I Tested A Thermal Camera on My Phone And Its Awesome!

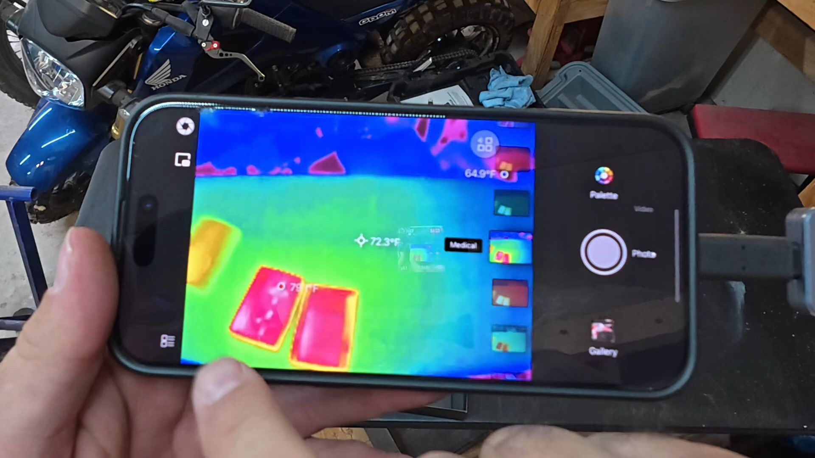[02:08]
On screen: spot 72.3°F
This one, I like the color coding and it shows you what the different temperatures are.
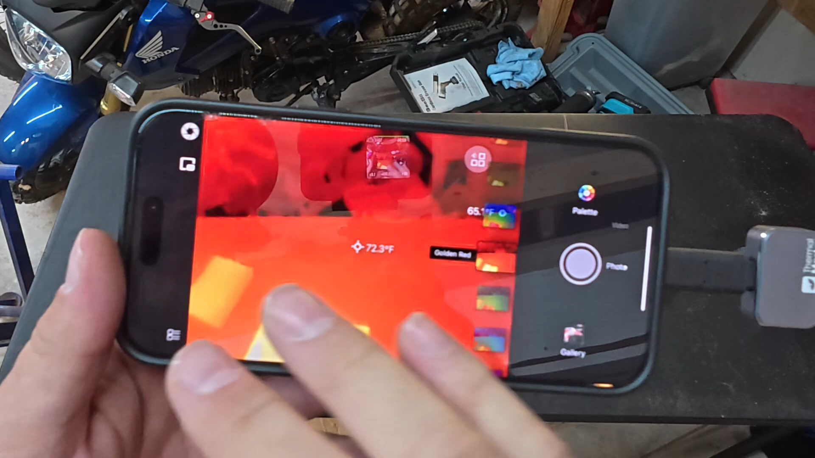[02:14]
On screen: spot 72.3°F
So no matter what you have on the screen, it's always going to show you the hottest and the coldest.
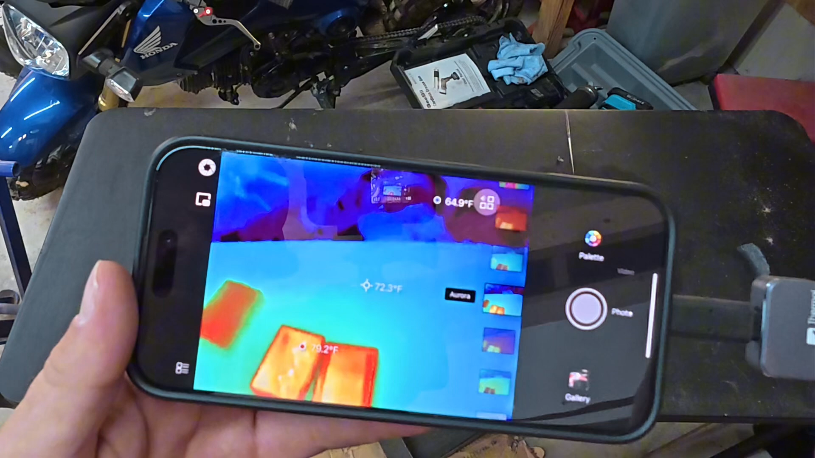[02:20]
On screen: spot 72.3°F
So if there's nothing really that different in temperature, it's still going to point to the hottest and the coldest. So it has all these different options.
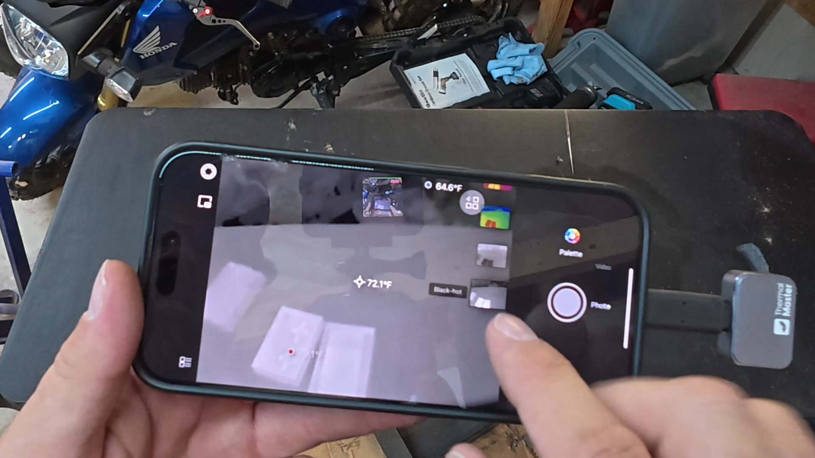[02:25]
On screen: spot 72.1°F
So let me go back here. This is my favorite. It's all black and white except what's warm.
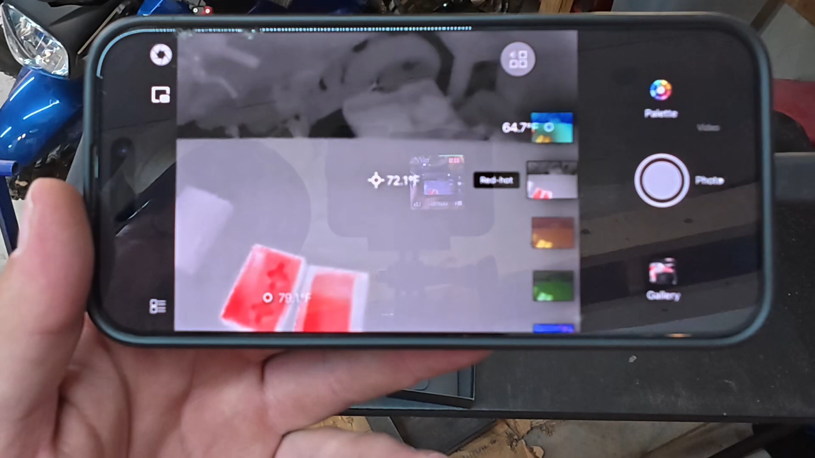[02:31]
On screen: spot 72.1°F
So let me show you an example. This is my V1000 and I was just operating it.
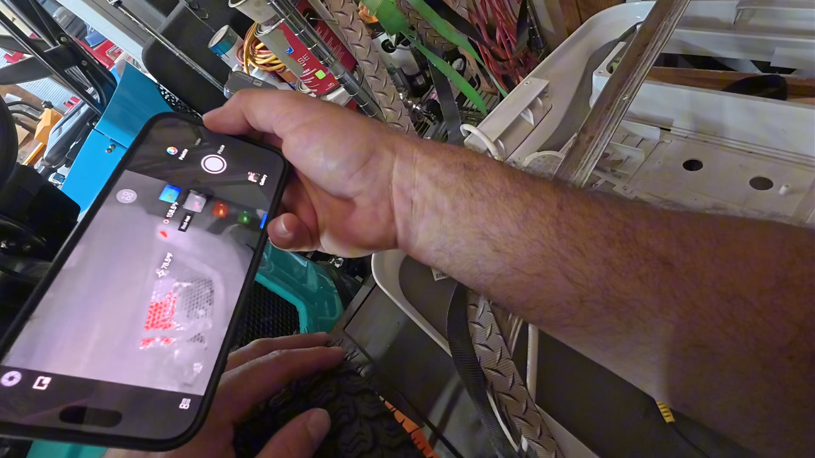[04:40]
The exhaust is the hottest thing here, of course. And the engine is pretty darn warm too.
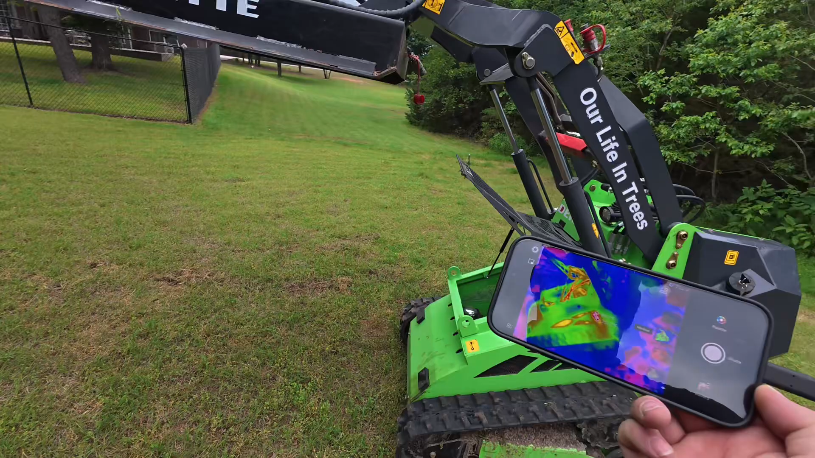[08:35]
Now we're at 260 degrees on the exhaust. Look at that red down in there. That engine.
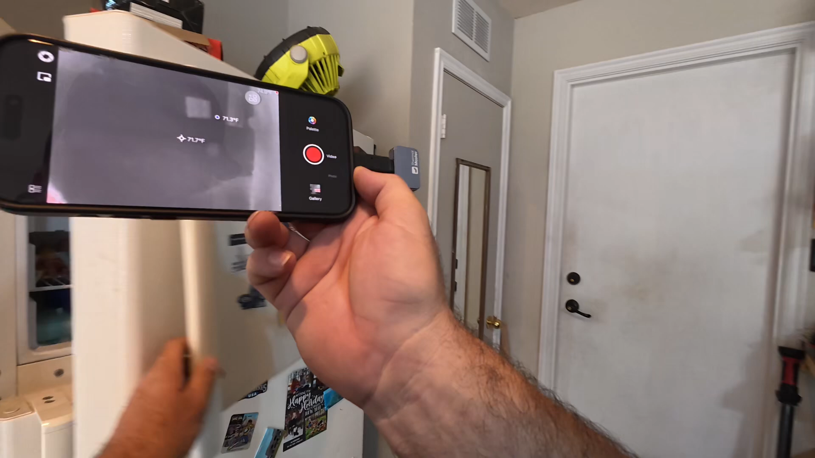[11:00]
In the freezer. Negative 11. Negative 5 in the middle.
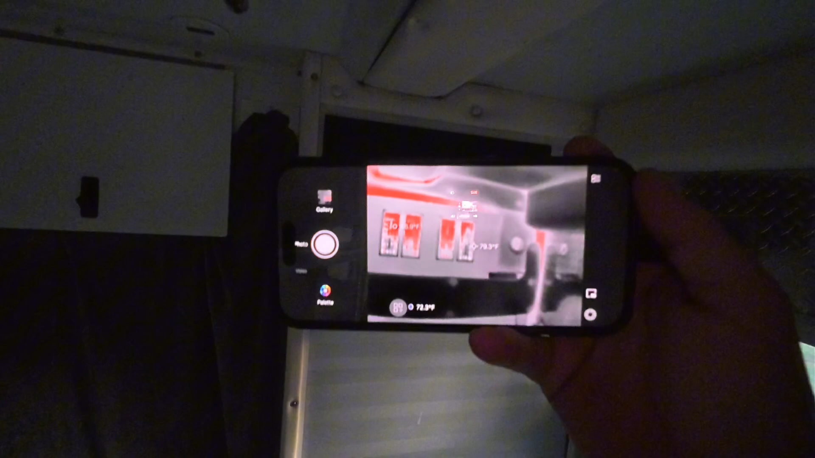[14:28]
This is heat coming from out of the box for the normal AC.
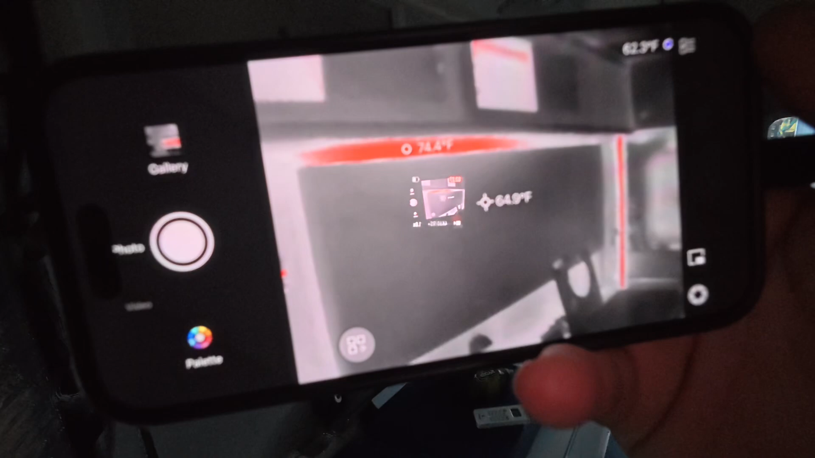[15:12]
It's about 74 degrees on top of that blue pad.